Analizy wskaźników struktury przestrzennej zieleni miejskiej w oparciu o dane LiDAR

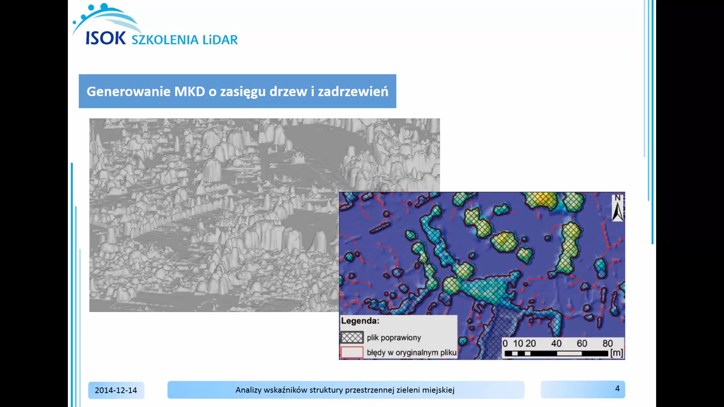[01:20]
Normalizacja polega na zredukowaniu wysokości bezwzględnej odbić promienia lasera do wysokości względnej w stosunku do powierzchni gruntu. Następnie, bazując na sklasyfikowanej chmurze punktów, roślinność wysoka, obrysujesz wcześniej wspomnianą grupę punktów. Stosując narzędzia generowania statystyk określisz wysokość drzewostanu
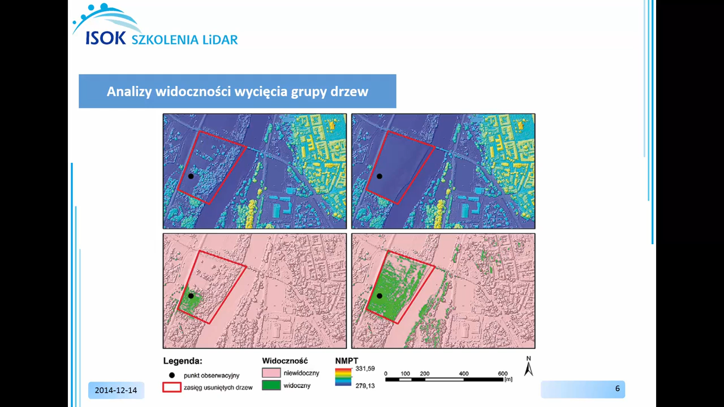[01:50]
Finalnie, dokonasz analizy widoczności na przykładzie symulacji wycięcia grupy drzew. W pierwszym kroku ćwiczenia wygenerujesz listę plików las w celu wykonania normalizacji chmury punktów.
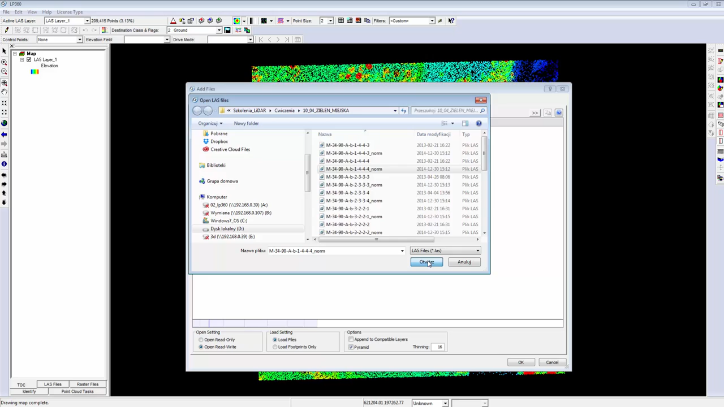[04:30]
przyciśnij OK, a następnie w oknie 2D zostanie wyświetlona chmura punktów przed normalizacją i po normalizacji. W celu lepszej wizualizacji chmury punktów dokonaj zmiany typu wizualizacji,
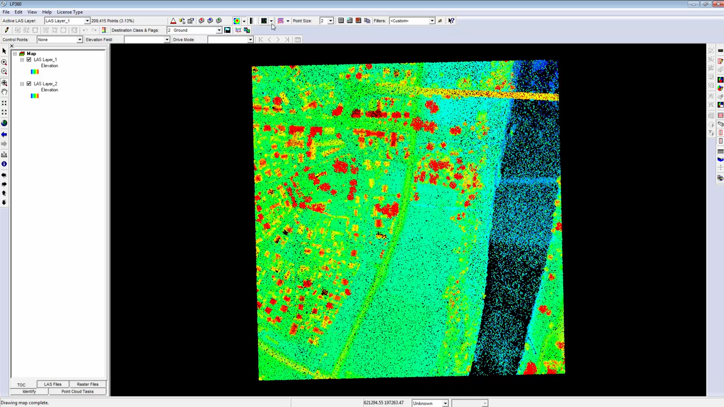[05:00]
zmieniając na wyświetlanie chmury punktów bazując na powierzchni TIN. Bazując na informacji wysokościowej z chmury punktów przed normalizacją, dostrzeżycie Państwo, że rzeźba terenu jest odwzorowana. Natomiast wybierając chmurę punktów po normalizacji, wszelkie nierówności, deniwelacje nie są odzwierciedlone
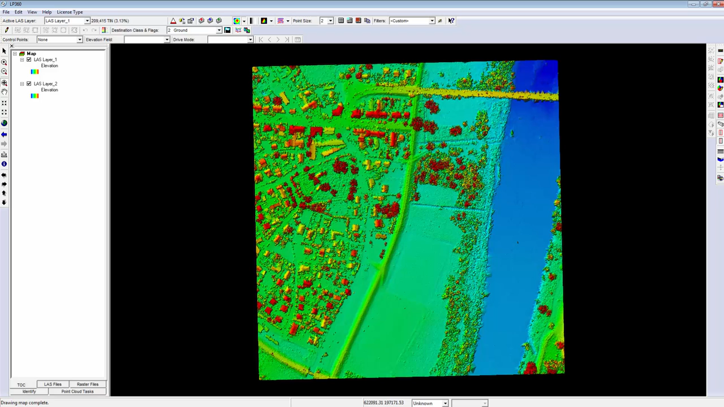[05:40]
na powierzchni TIN zbudowanej na podstawie chmury punktów. Dodatkowo rysując przekrój, przykładowo przez wał wodny, dla chmury punktów przed normalizacją, dostrzeżecie Państwo wartości bezwzględne. Dodatkowo geometria wału, kształt i wysokość została zachowana. W przypadku wyboru chmury punktów po normalizacji,
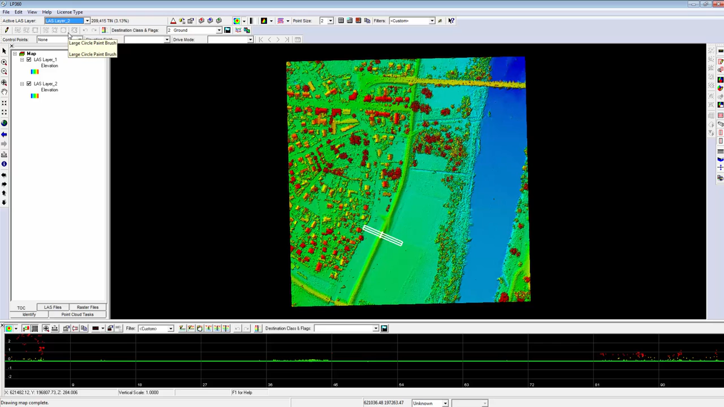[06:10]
ten sam wał oraz obiekty znajdujące się w okolicy wału bądź leżące na nim, posiadają wartości względne względem klasy GRAND. A więc wszystkie punkty należące do klasy punktów leżących na gruncie przyjmują wartości 0, natomiast pozostałe, a więc roślinność niska, średnia,
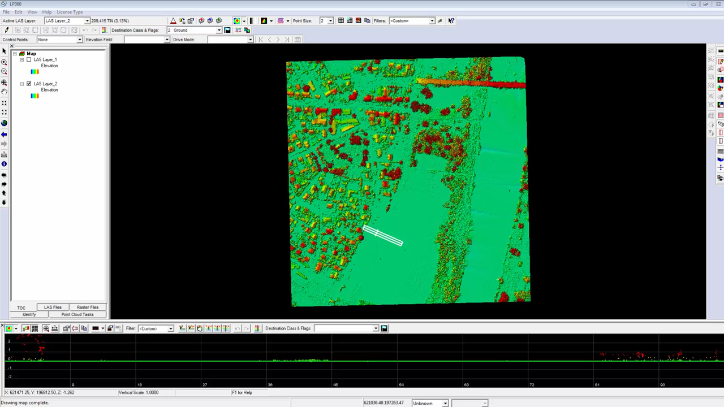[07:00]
Bazując na znormalizowanej chmurze punktów, możesz wykonać model koron drzew wykorzystując funkcję aplikacji Fusion. W okno wiersza poleceń wpisz funkcję generującą model wysokościowy bazujący na klasie 2, 4 i 5 wygładzonym filtrem medianowym na poziomie 3, zapisując model wysokościowy do pliku MKD-DTM o rozdzielczości 1 m, generując model wysokościowy na podstawie znormalizowanej chmury punktów.
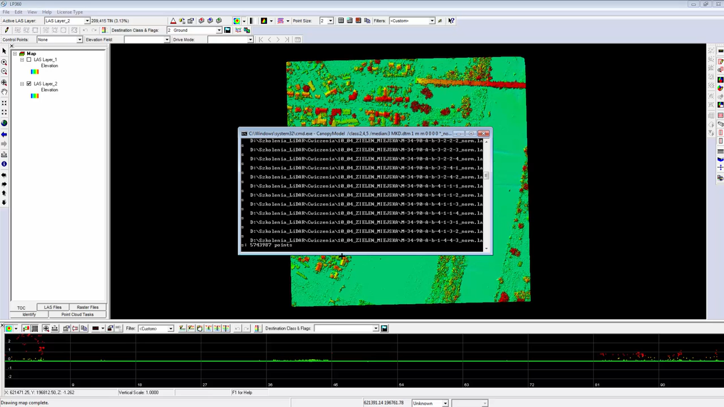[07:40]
W celu wykonania funkcji przyciśnij Enter. W tym momencie dokonywane jest generowanie modelu koron drzew. Wygenerowany model koron drzew możesz podglądnąć poprzez aplikację PDQ pakietu Fusion.
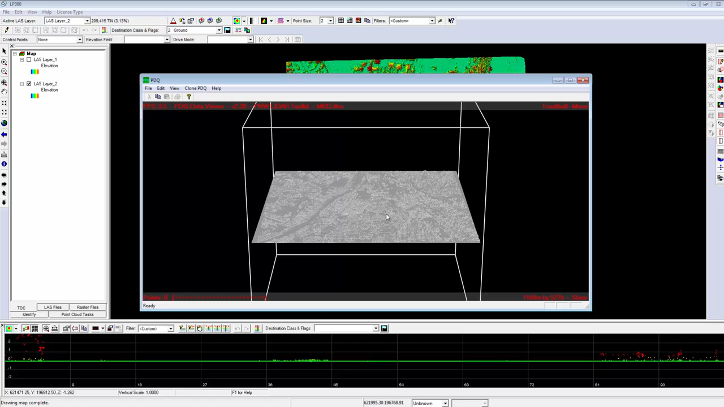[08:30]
Wygenerowany model koron drzew na podstawie znormalizowanej chmury punktów został otwarty w aplikacji PDQ. W celu przybliżenia przyciągnij
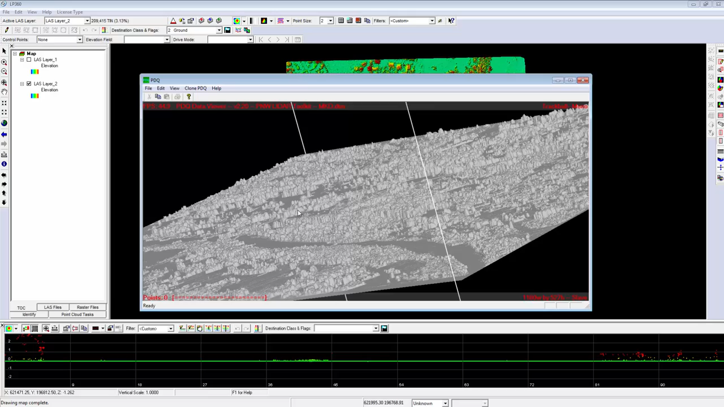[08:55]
został wyświetlony raster zawierający informacje wysokościowe o modelu koron drzew. W następnych krokach wygenerowany model posłuży do określenia podstawowych statystyk czy też charakterystyk poszczególnych drzew. Wcześniej jednak dokonasz analizy zasięgu drzew i zadrzewień. W tym celu wykorzystasz aplikację LAS Tools i funkcję LAS Boundary.
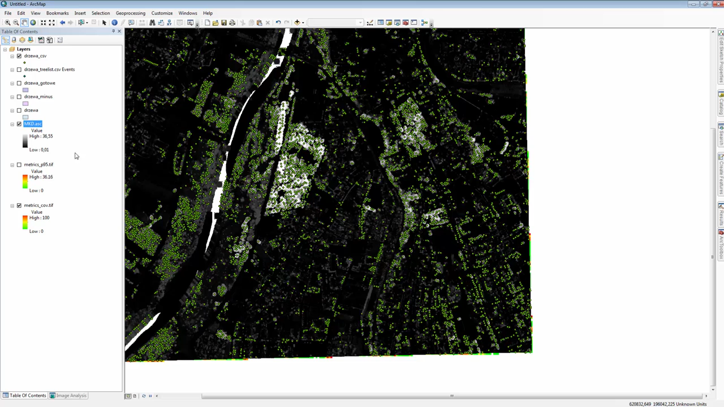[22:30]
Dokonaj wizualizacji Od koloru zielonego Do czerwonego
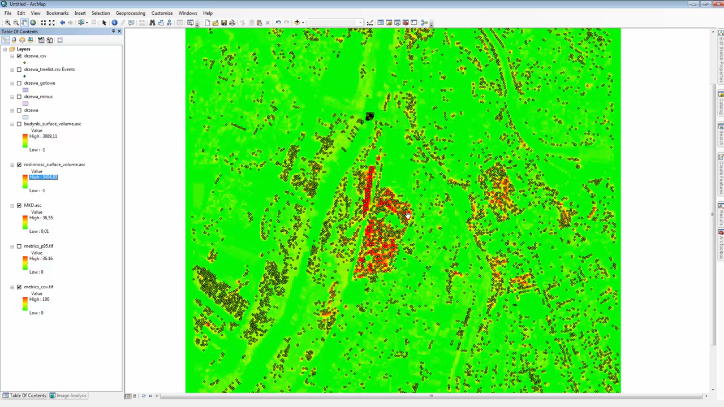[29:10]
Została obliczona Wartość Objętości W poszczególnym Pikselu Korzystając Korzystając z narzędzi Identify Sprawdź
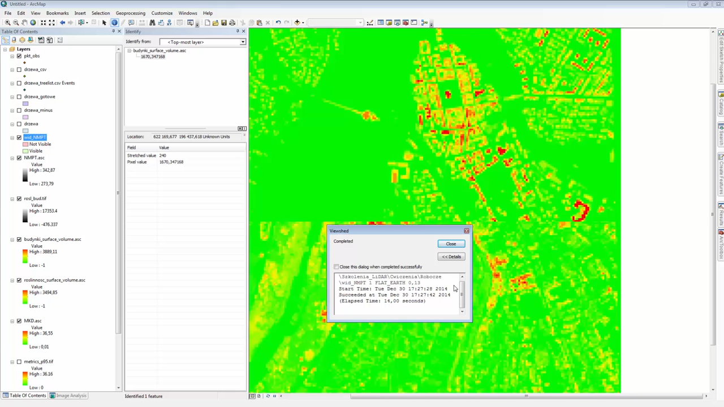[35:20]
Po wykonanej analizie Niewielki obszar Z analizowanego punktu Jest widoczny W celu jeszcze lepszej wizualizacji Danego obszaru Kategorię not visible Oznacz jako